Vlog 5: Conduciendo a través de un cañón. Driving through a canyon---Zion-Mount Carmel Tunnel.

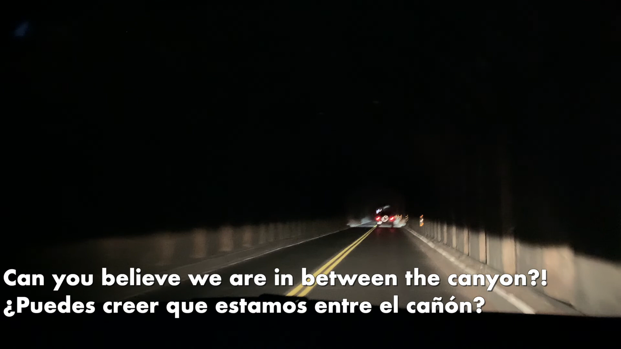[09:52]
Es un puente adentro del cañón de Utah, conectándonos a Utah y a Bryce. Wow, increíble. una milla larga de distancia. Wow, me imagino cómo lo construyeron hace años. Tanto trabajo, wow.